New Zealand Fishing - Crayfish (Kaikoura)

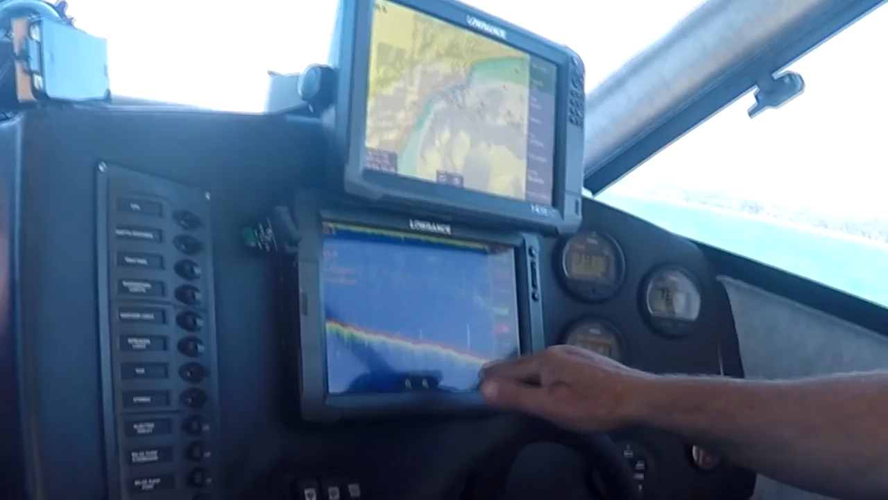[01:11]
And this is just really what's off the bottom here. You can see there's a few fish starting to turn up here, and here, and here, and here.
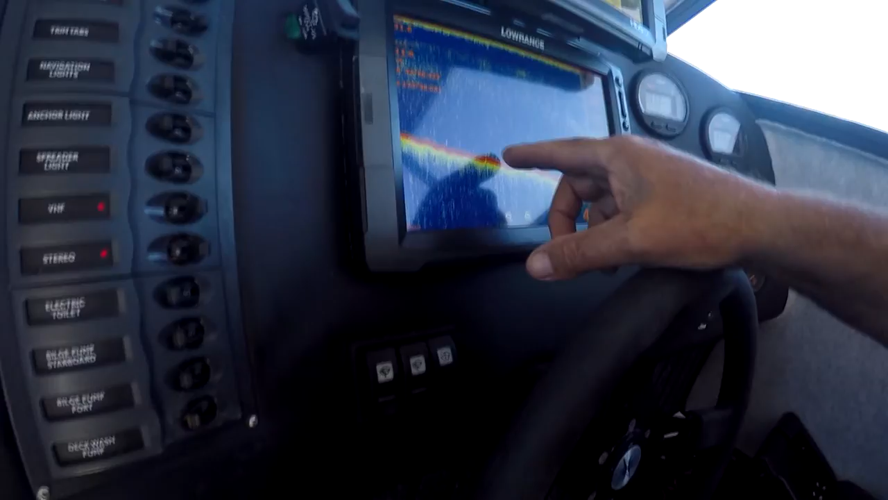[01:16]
That's not really what we want. We want fish that are on the bottom.